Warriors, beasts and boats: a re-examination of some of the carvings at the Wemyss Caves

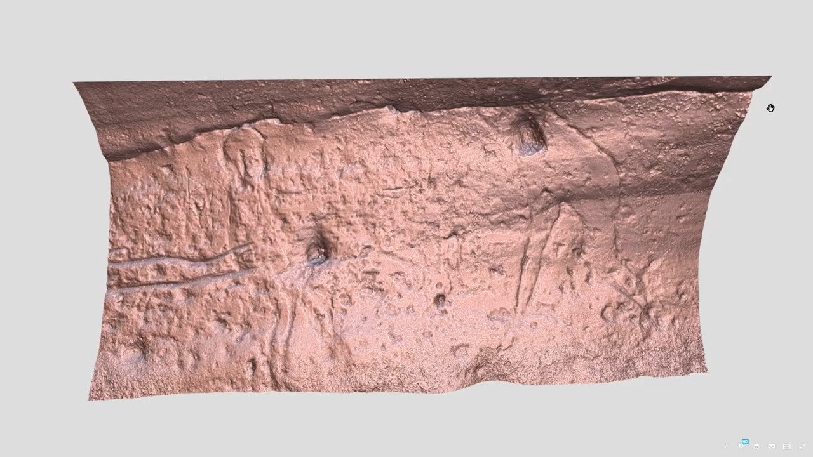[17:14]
is such that it's certainly possible to imagine all sorts of things and the model is available on sketchfab for anyone that wants to look more closely if you look at our figure in comparison with the other known figures then there are differences and similarities first he's facing the wrong way but